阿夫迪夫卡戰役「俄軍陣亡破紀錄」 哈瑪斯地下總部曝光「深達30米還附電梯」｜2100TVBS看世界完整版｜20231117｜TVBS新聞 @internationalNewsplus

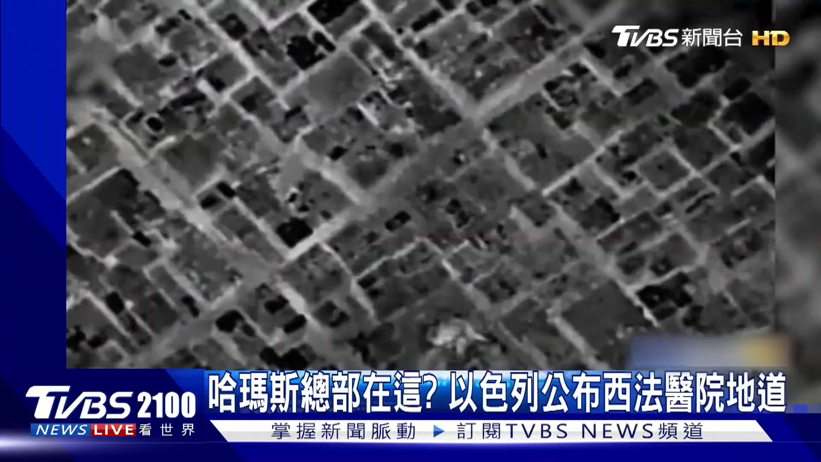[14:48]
空拍镜头下爆炸火球传出天际
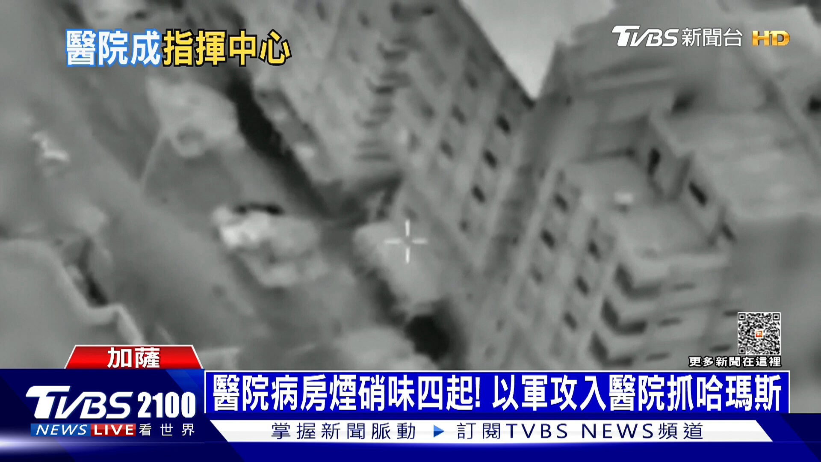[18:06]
以色列地面部队15号攻进西法医院后针对这间医院展开定点打击行动